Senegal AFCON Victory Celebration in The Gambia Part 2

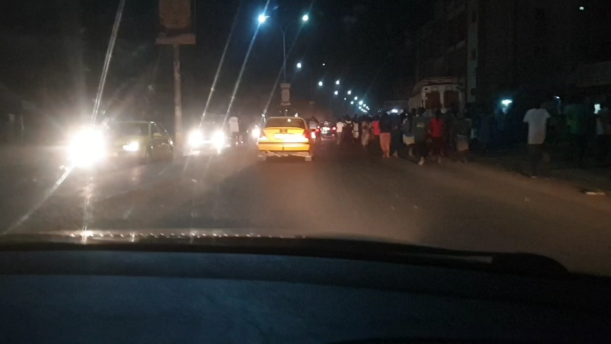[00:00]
Welcome back. We are almost at Westfield. Yeah. And this is the victory celebration of Senegal. Winning the AFCON.
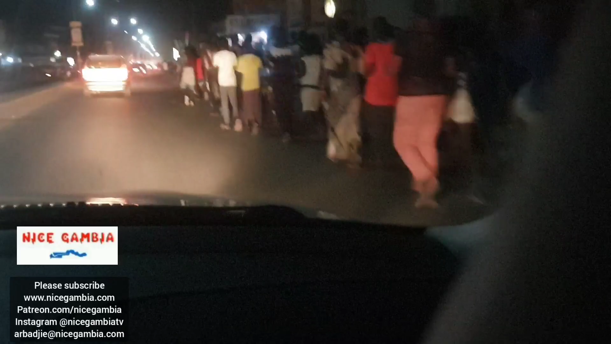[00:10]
You can see everybody. Everybody happy. Every Gambian happy.
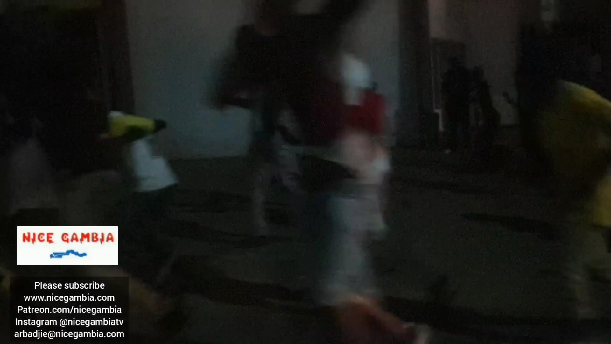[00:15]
Yeah. Wow. That is Senegal inside Gambia. Yeah.
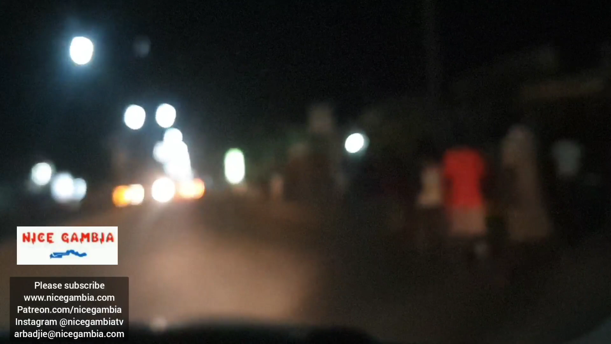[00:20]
Gambia and Senegal are one. You can see clearly in this video how Gambians are celebrating the win of Gambia. Oh, Senegal. Gambians are celebrating the win of Senegal. Inside Gambia. And we are right at Westfield. Everyone is going towards at the main roundabout right there.
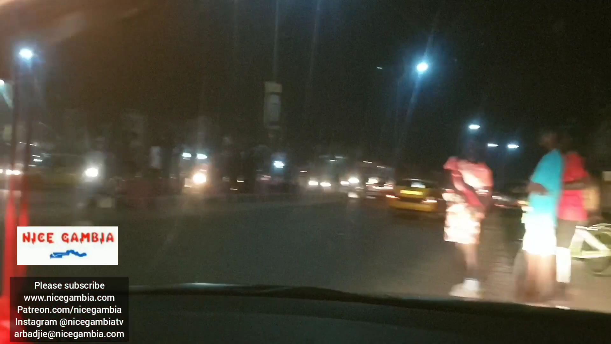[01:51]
You can see that victory right here. Let me just drop and show you.